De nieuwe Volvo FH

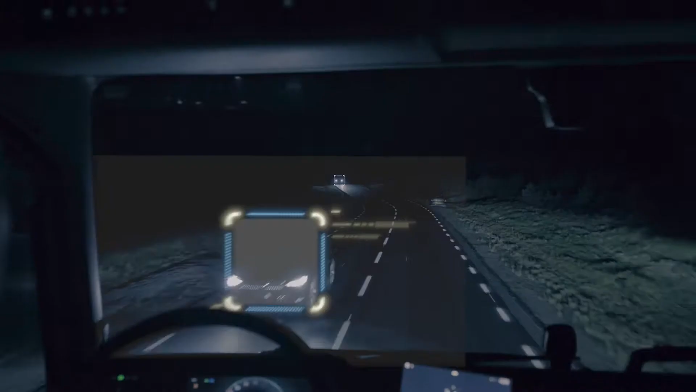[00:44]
The high beam still lights the unaffected parts of the road.